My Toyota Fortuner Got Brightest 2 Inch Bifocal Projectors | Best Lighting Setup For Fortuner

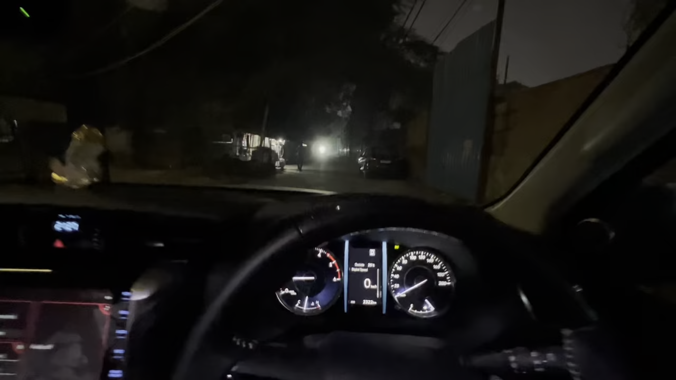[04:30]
की वीडियो में आप लोगो आउटपुट दिखाने के लिए हम लोग यहाँ पर आये
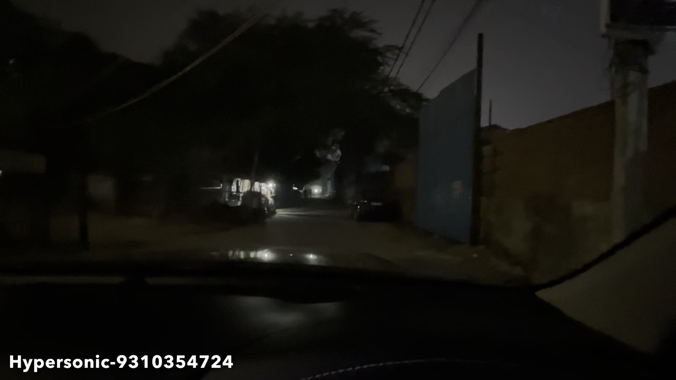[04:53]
पता अब यह कमपनी की हेडलाइट है यह देखो भाई ठीक है भाई लेकिन
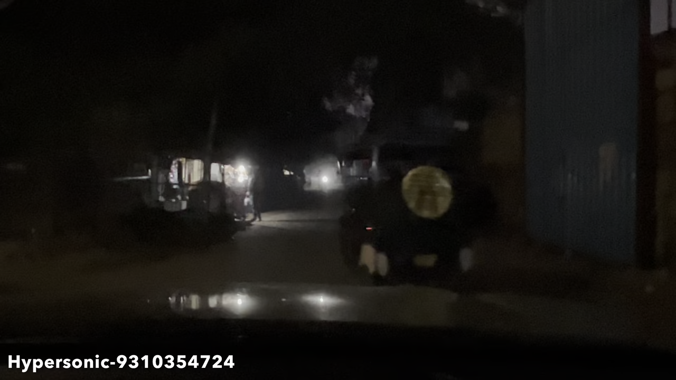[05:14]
अब जो असली मजा है यह देखो घाई यह फॉग लाइट यह है और यह टिपर है भाई तो यह अंकंदिशनल वाला जो प्यार होता है थोड़ा सा मेंको लग रहाए है हुझ थोड़ा